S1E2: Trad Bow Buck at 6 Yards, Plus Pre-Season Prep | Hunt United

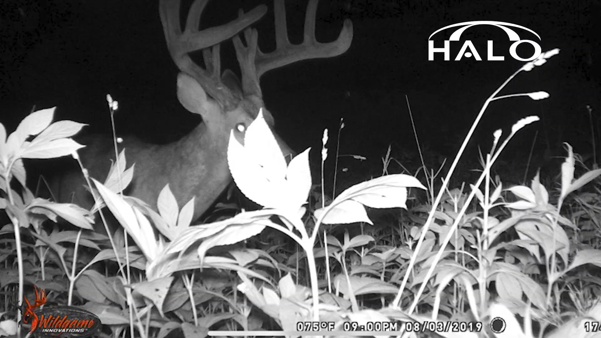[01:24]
Big 10, double split brows and maybe a split two cub.